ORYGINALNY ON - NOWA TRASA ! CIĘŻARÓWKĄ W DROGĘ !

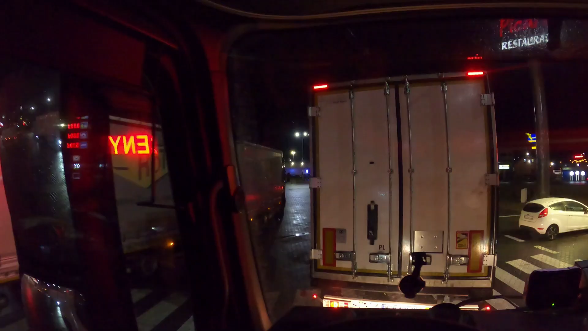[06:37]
I dobra, jestem w kolejce już oczekującej do tankowania. Są przede mną dwie ciężarówki. W międzyczasie pójdę sobie jeszcze euro.
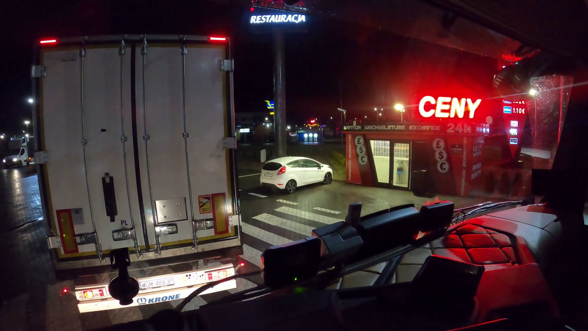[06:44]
Wymienię.
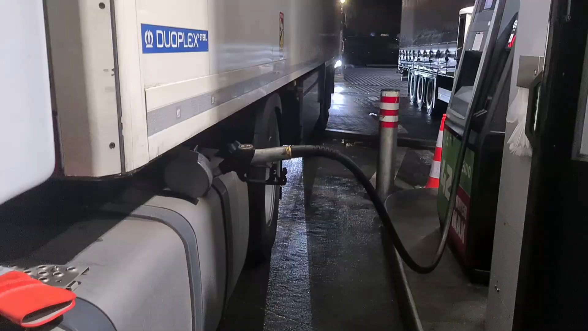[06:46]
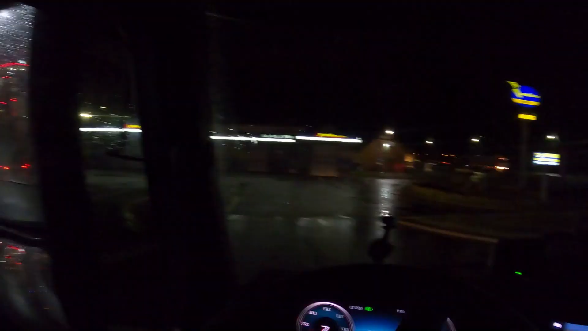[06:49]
Opuszczam stację benzynową. Godzina czasu pracy została. Godzina i minuta.
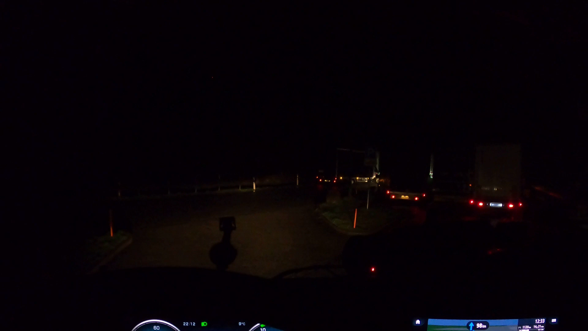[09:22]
Aha, tutaj stają już i na osobowkach i kombinują jak mogą. Coś pięknego, proszę Państwa, coś pięknego. Przed sobą mam kolejny parking.
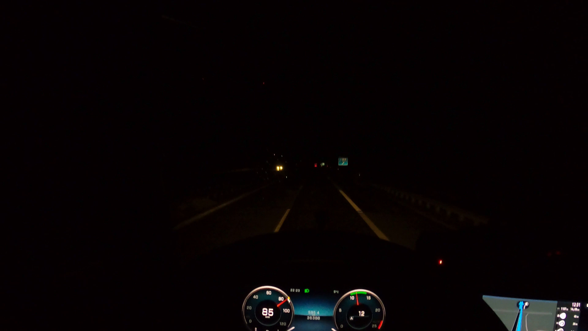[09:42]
Zjeżdżam, aby sprawdzić, czy znajdę na nim miejsce. No, po oznaczeniach widzę, że jest to typowy dzik. Teraz pytanie, czy będzie dla mnie jakieś skromne miejsce. Jak widzicie, na wieździe już tutaj ciężarówki stoją. Koledzy już poparkowali. Nie wiem, na ile to widać. Mam nadzieję, że chociaż trochę. Po 100 metrach, lekko prawo, a cztery.
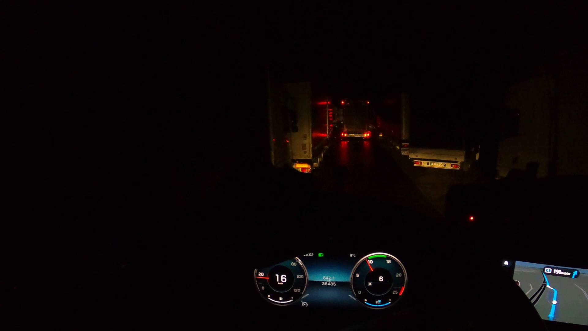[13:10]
Właśnie w tym momencie przekraczam czas pracy. Od tego momentu, a do hofa, na którym wyznaczyłem, znaczy do hofa, do którego wyznaczyłem sobie nawigację, gogle. Jest 35 kilometrów. Lekko w prawą na cztery.
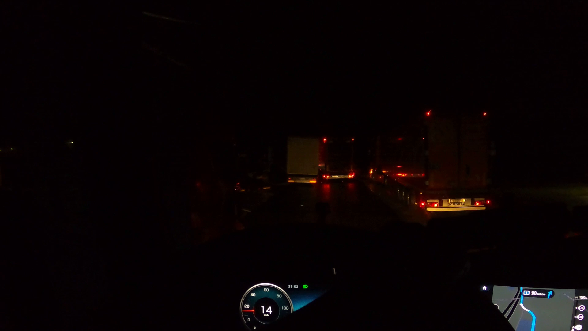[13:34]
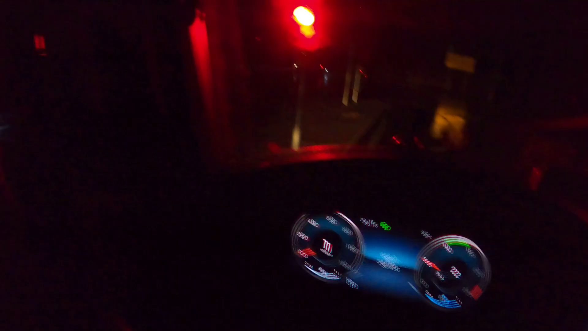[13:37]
Zjeżdżam jeszcze na małego takiego hofa. On tam ma chyba 15 miejsc. 15 miejsc parkingowych.
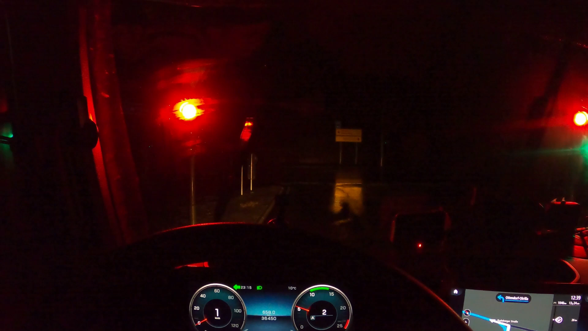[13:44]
I sprawdzę, czy tam się uda na nim zaparkować. A jak nie, to lecę dalej. Do mojego hofa, na którego sobie znażyłem. Cel 19 kilometrów. Fajnie byłoby tutaj stanąć, ale... Czy to się uda? To wie. Nie sądzę, żeby się to udało, bo już widzę, że jest tragedia. I jak mam być tak zupełnie szczery. O kurde. Tutaj nie ma przejazdu. Nie ma miejsca. Trzeba wyjeżdżać. I jechać na kolejny parking.
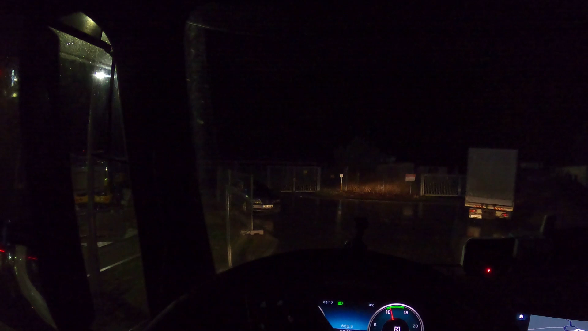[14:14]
Coś czuję, że to dzisiaj będzie ostra zabawa. Kilka ciężarówek, co szuka parkingu.
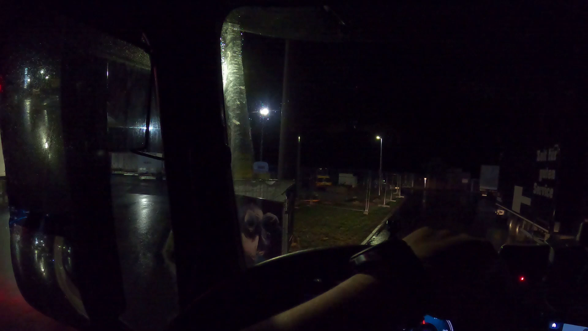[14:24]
Kilkaset ciężarówek, co szuka parkingu. I nie będzie to takie do końca proste.
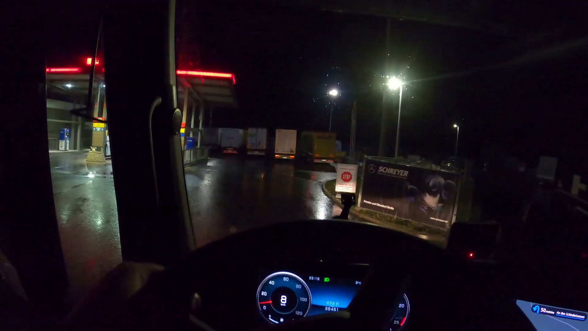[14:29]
Nie jest w ogóle powiedziane, że na hofie, na którym...
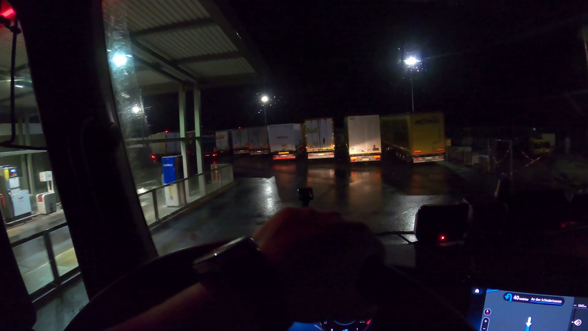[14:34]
Na którego sobie wyznaczyłem nawigację, będzie jakikolwiek miejsce. Tutaj za 500 metrów. W sumie to już trochę mniej. Jest parking. Nawet na niego nie zjeżdżam.
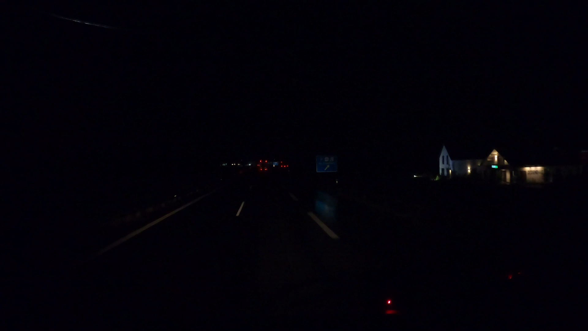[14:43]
Z daleka widzę, co się dzieje. I jest Pekin taki, że... Szkoda gadać. Jedziemy na ten parking, który sobie wyznaczyłem. Już nie tracę czasu na przejazdy po tych parkingach tutaj. Bo tylko tracę czas, a nie ma to kompletnie sensu. Sprawdzamy to rozwiązanie, czyli auto hof. I czy będą miejsca.
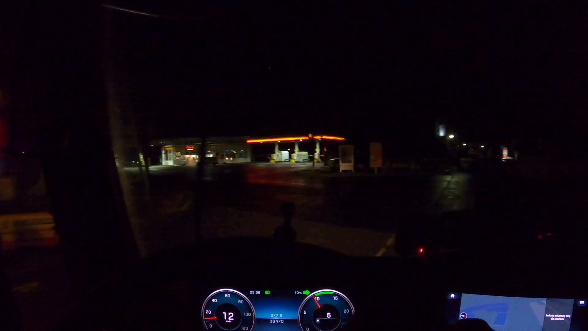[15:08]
Podobno w aplikacji 70 miejsc. Ogólnie tu na parkingu. Zobaczymy, czy chociaż jedno wolne będzie. Tu brak wolnych miejsc. 15 euro parking. Dobra, tu jakieś miejsca chyba za dupami są.
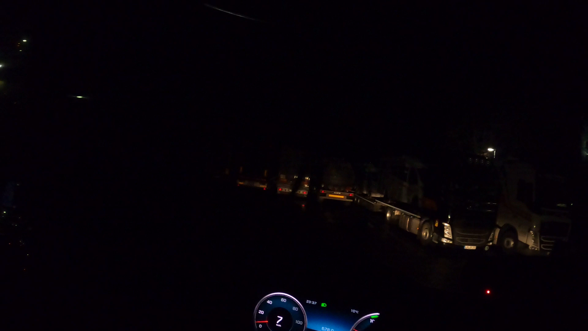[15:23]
Tak, to się można za dupami ustawić. No i tak właśnie zrobimy. Stanę za dupami.
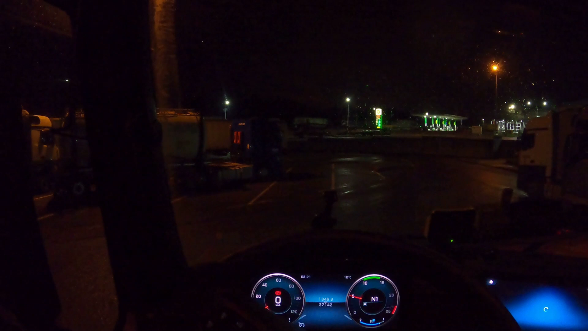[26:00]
Jest słabo. Zaraz jak tutaj nawigacja się uruchomi, to powiem Wam dokładnie co jest. 35, no ale będzie 45 po drodze. Nawet tam już uzgodniłem to ze spedycją, że tak będzie.
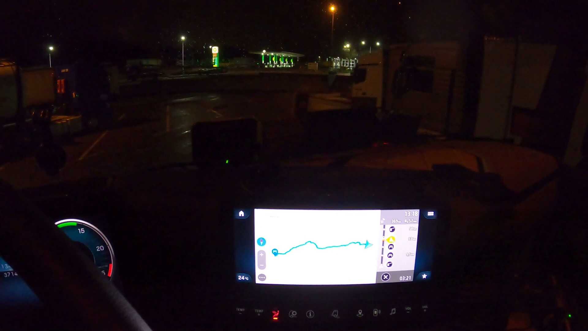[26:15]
Tak, 369 km do miejsca 800 metrach. Jedź do przodu, następnie lekko w prawo.
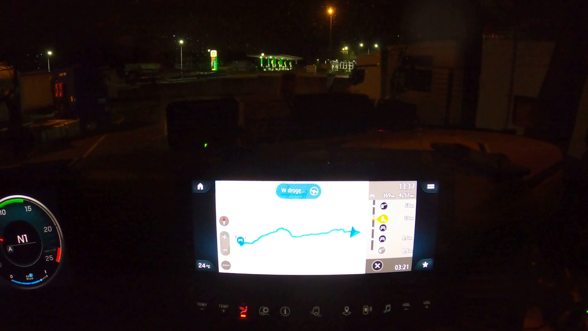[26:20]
369 km do miejsca do celowego. Przybędziesz do celu 13.17. Tak. I to raczej nie umożliwia mi drogi na jedno tacho, ale dalej po prostu nie miałbym parkingu.